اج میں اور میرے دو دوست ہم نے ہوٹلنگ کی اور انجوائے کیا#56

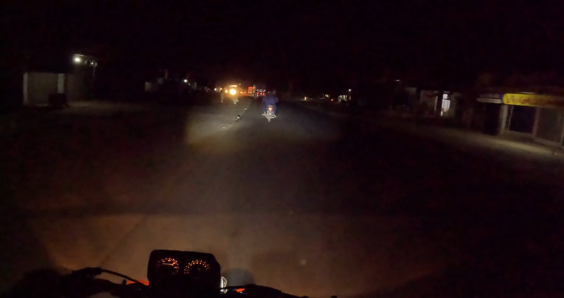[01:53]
ساتھ آٹھ کلومتر کے سفر ہے وہاں بہترلی پہ پہنچتے ہیں اور اس وقت ہم پہنچیں کچھے ہم اندر سے انٹر پیٹ اندر سے نکل رہے ہیں ابھی ہم پھاٹا پالی شانت کے جائیں گے اور ہم انہانا بھی
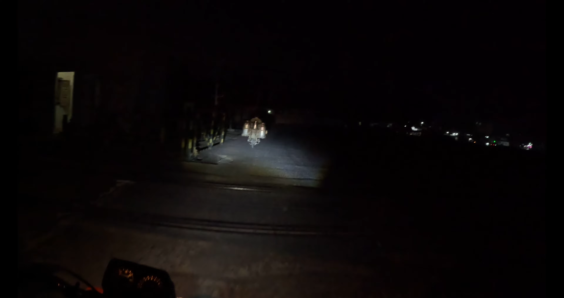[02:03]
ہم انہانا بھی اس وقت ہم پہنچ چکے ہیں ساں پہل چوک و آگے سے بڑھا رہا تھا چیما چیما کو کرس کر دی ہیں اور پیچھے سے اببلاہ صاحب
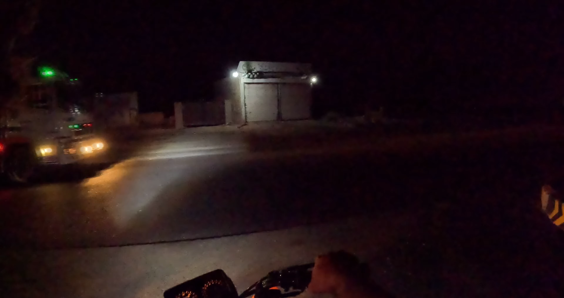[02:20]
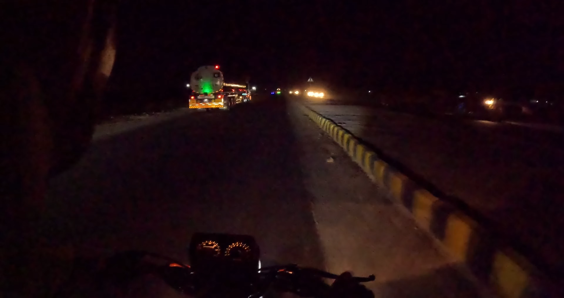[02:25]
جی اوٹل لائٹنگ پہنچ چکے ہیں ہوتا کیا ہے ہوتا شواری پہنچکے ہیں ہوتا شواری پہنچ چکے ہیں یہ سامنے آٹل کی لائٹنگ نظر آ رہے ہیں یہ ہے ہوتا شواری آج یہ دیکھ لے
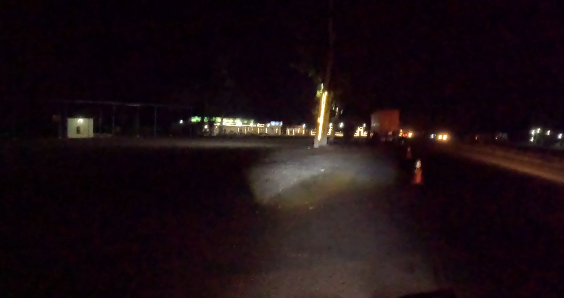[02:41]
پیچ میں بولتا ہے کمنٹر ہوتا نہیں کرنا دیتا یہ پیچھے میں نے دو زرادہ شوگلی آدمی ہیں تو آپ اس کی بات کا معنی نہ کیجئے گا یہ ذرا شکر وگل کرتا رہتا ہے یہ ہے کوئٹہ شماری اور ہم چاہیں گے وہ ادھر بیٹھنے والے یہ دیکھیں دیں ماشاءاللہ کوئی بھی نہیں ہے